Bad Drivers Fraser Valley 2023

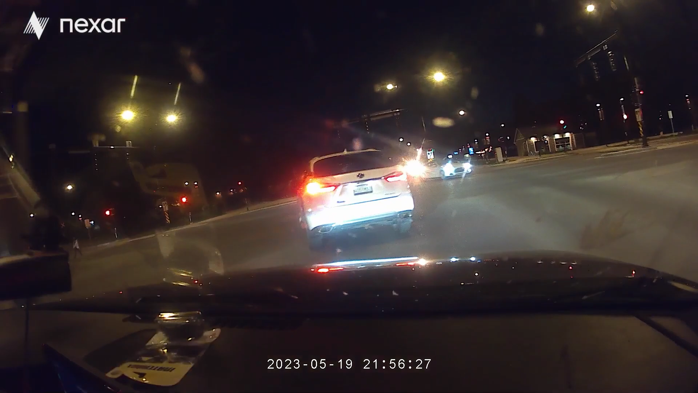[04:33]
And this guy decides to go the wrong way. Gets confused by the median.
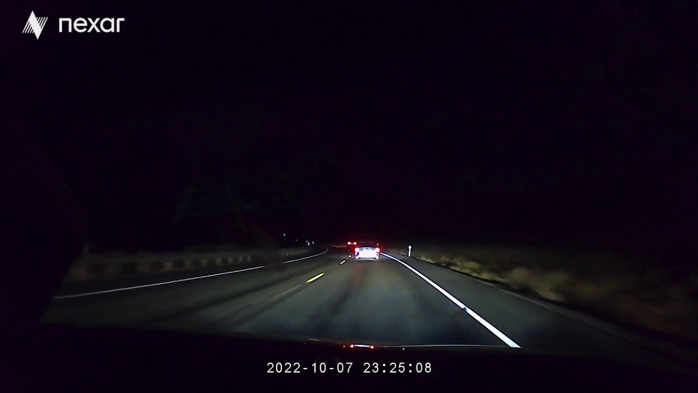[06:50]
Here down in Washington again, close to Walla Walla, we have this truck that decides to pass on a solid line around a corner where accidents are very prone here.
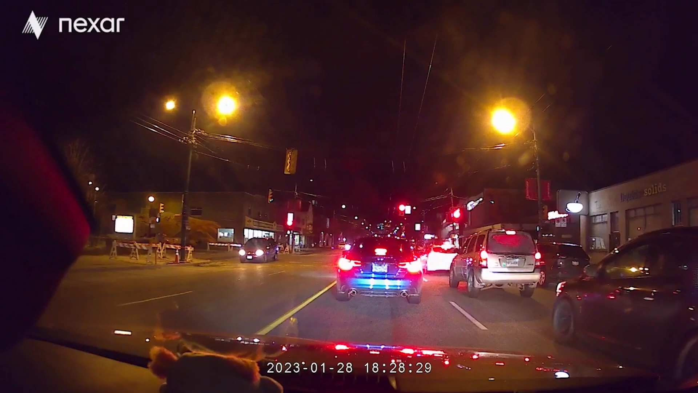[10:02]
I don't mind bumping. Why are you back? Yeah. Slowly backing up. And then we're just pulling up on some people in the middle of the intersection because they thought they could turn left, but the road was not clear.